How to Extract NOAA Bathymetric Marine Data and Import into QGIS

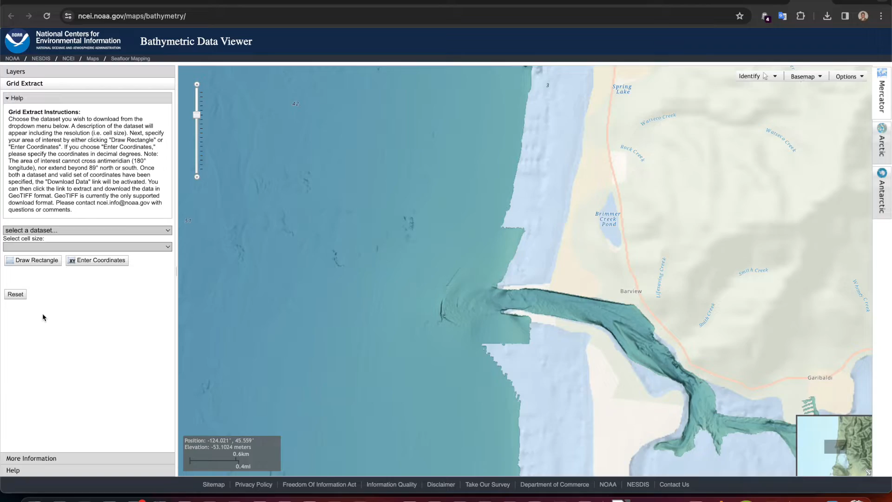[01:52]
you have to select the data set because again this map is just showing the location but there's all
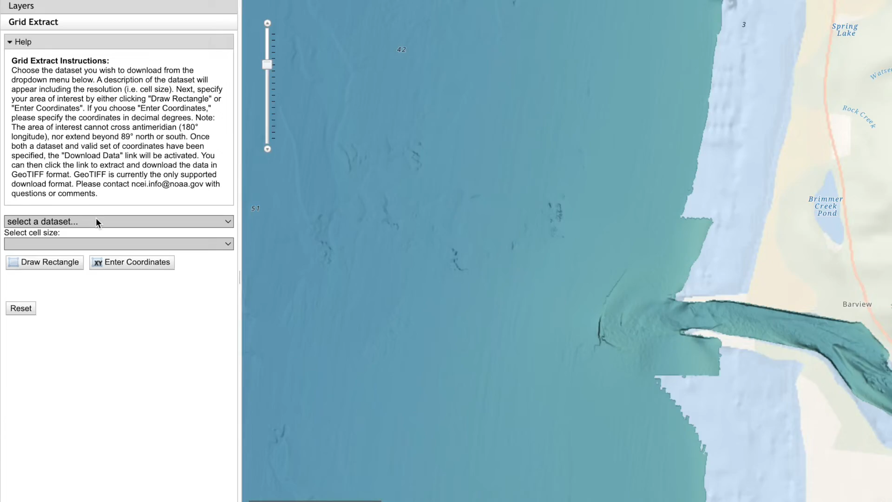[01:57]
sorts of data that you can extract so we're going to be very specific here what
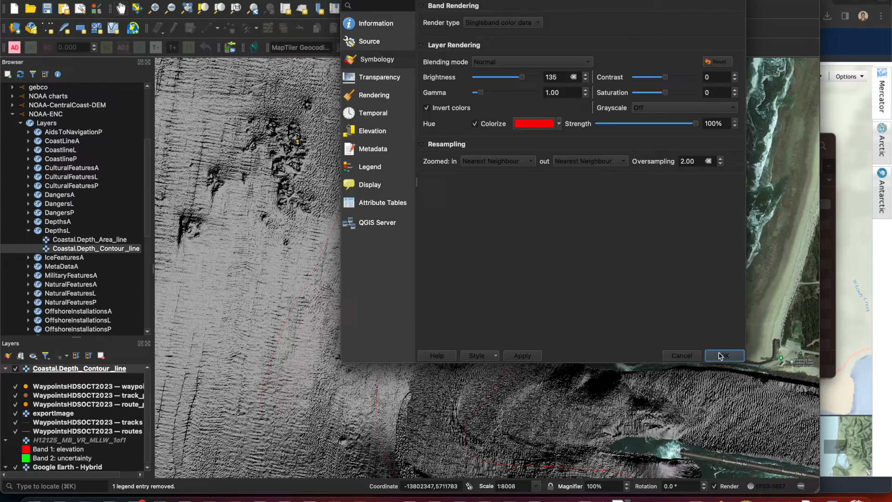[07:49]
invert colors that seems to make it pop better you can hit apply hit okay and there you go you can kind of see them more because they're red now you can adjust that to your liking but that's just what I do so I have a point of reference with these contour lines that are uh in the charts normally so now I've got that I've got this bathymetric uh rendering that's here so I can really see the texture it really pops out as far as this rock area now I can save this I can export it as a